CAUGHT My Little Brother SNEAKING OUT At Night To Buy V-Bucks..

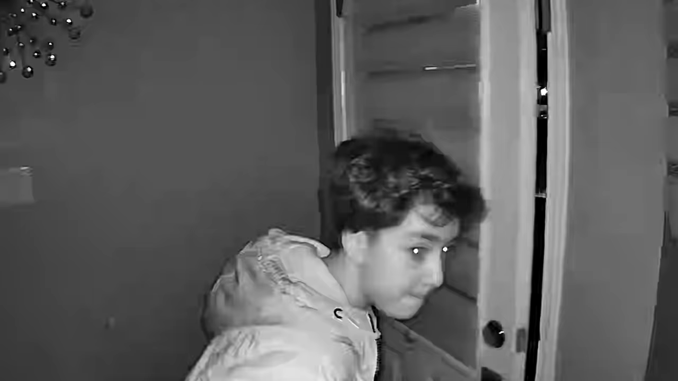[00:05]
Yo, that's Baby Scrubs. He's leaving.
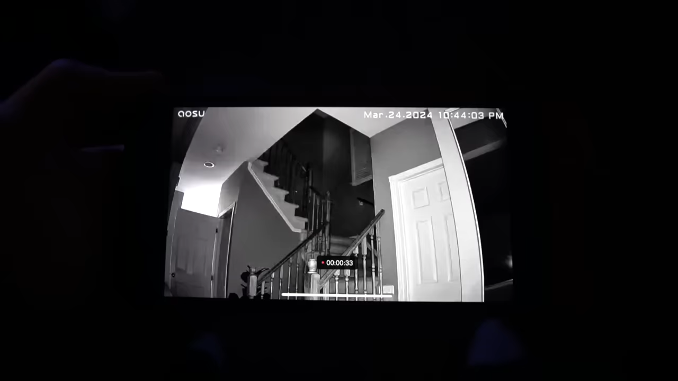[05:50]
Yo, what the heck? There's someone there. Who is that? Wait, is that Baby Scrubs? Yo! That's Baby Scrubs! What is he doing?
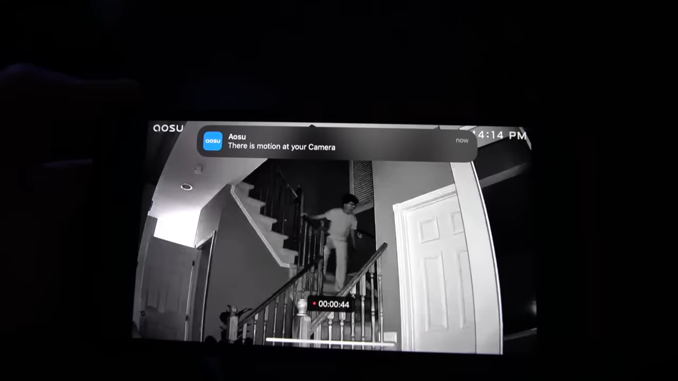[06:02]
As you can see, there's motion at your camera. What is Baby Scrubs doing? What the heck? No way.
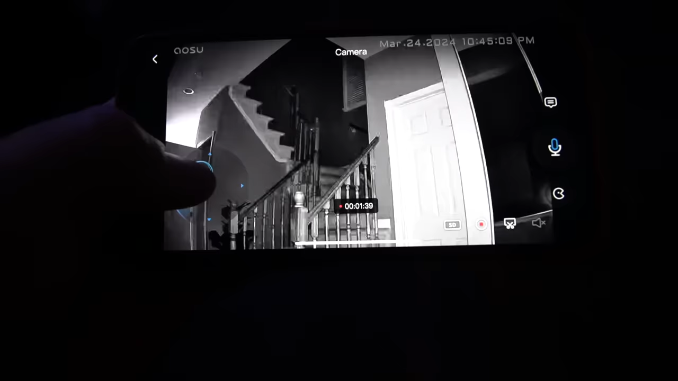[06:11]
Let me follow him. Where did he go?
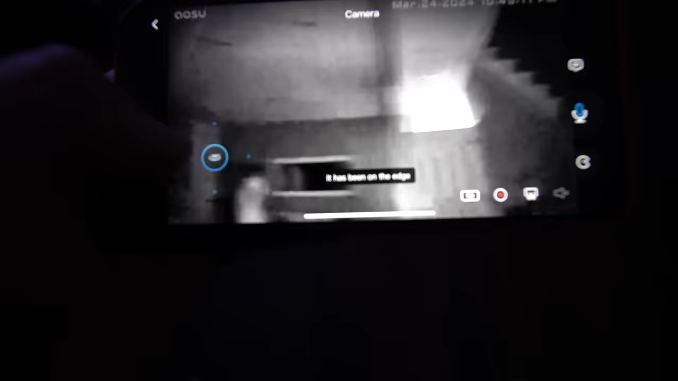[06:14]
Oh, he's right there. He's right there. I just followed him.
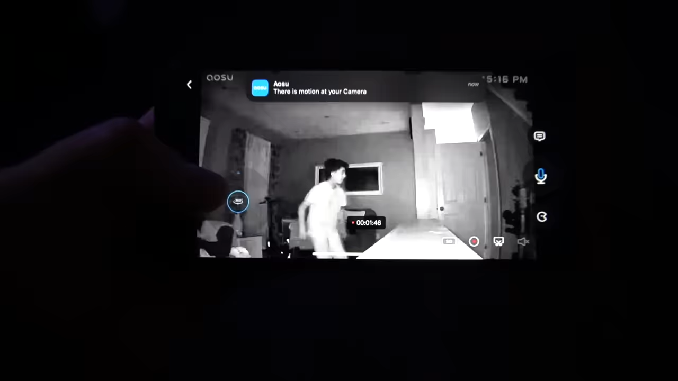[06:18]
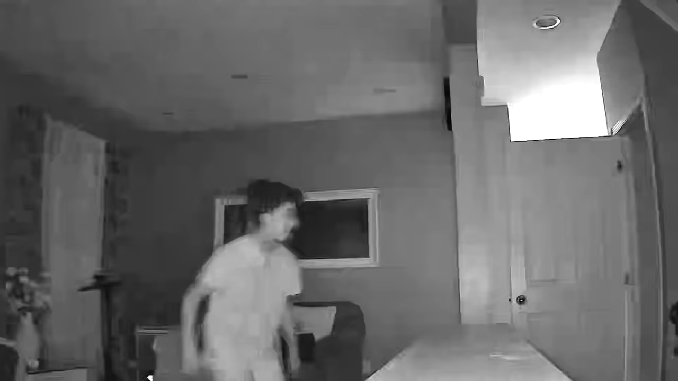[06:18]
What is he doing? Where is he going?
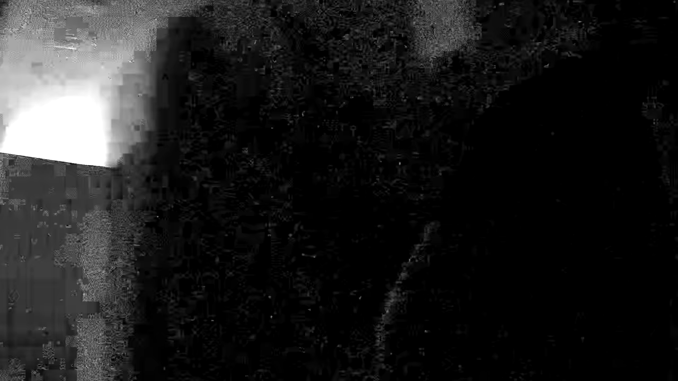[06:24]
Yo, what the heck? Oh, yo, what happened?
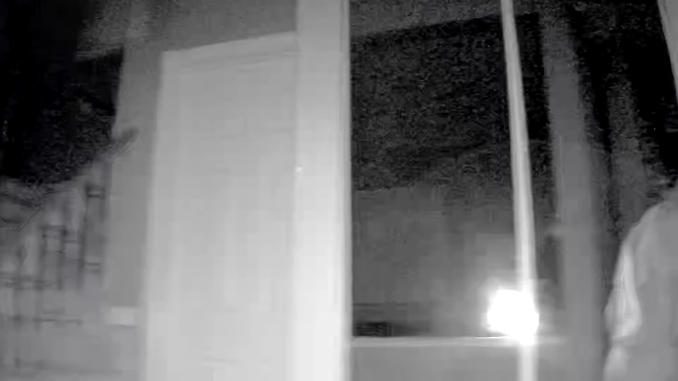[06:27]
Did you lose signal? Oh, wait, he's right there.
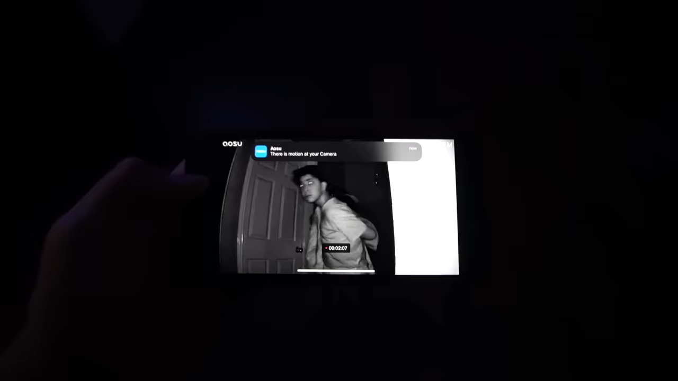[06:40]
Yo, where's Baby Scrubs going? Is he gonna leave the house? Wait, I think he's putting on his shoes.
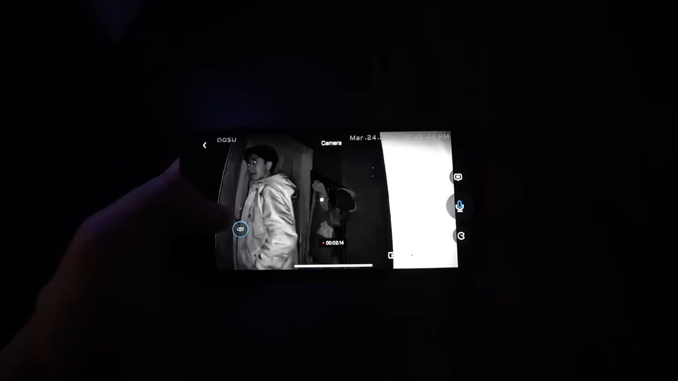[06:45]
He doesn't see the security camera.
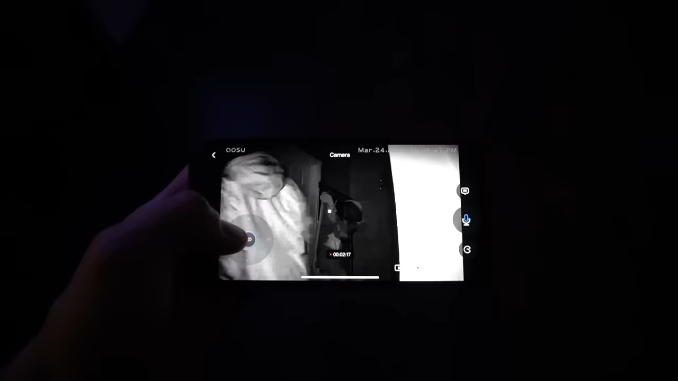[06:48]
Wait. Did he leave?
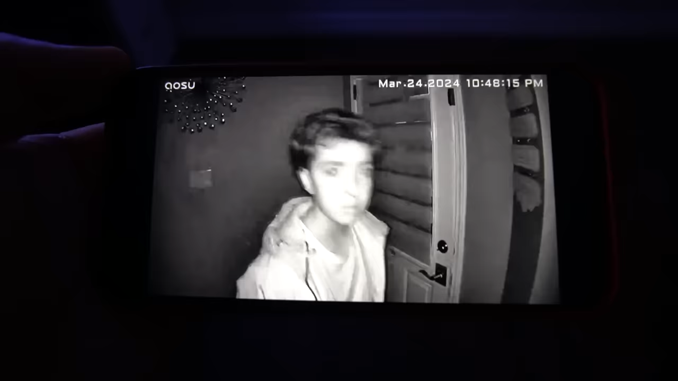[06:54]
Yo, where's Baby Scrubs looking? Is he gonna leave the house? Yo, he's opening the door. Yo, that's Baby Scrubs. He's leaving.
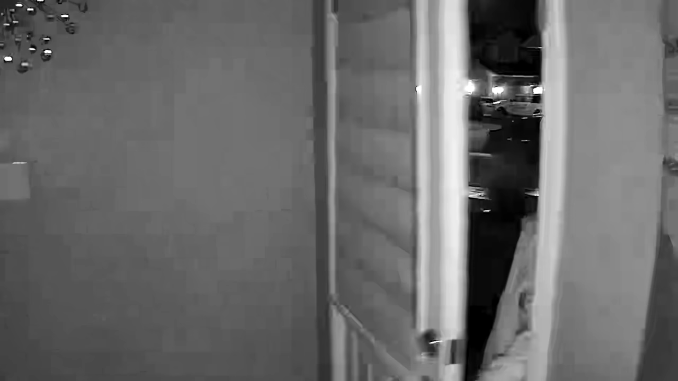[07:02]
Yo, this guy just left the house.
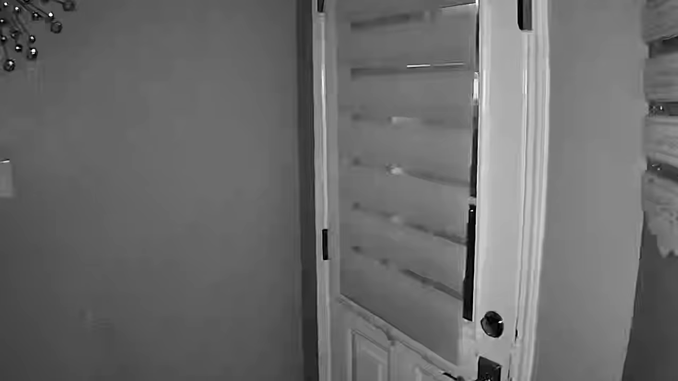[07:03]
I just caught Baby Scrubs on the security camera sneaking out of the house. So let's see where he's going. Yo, I gotta hurry up before he gets far.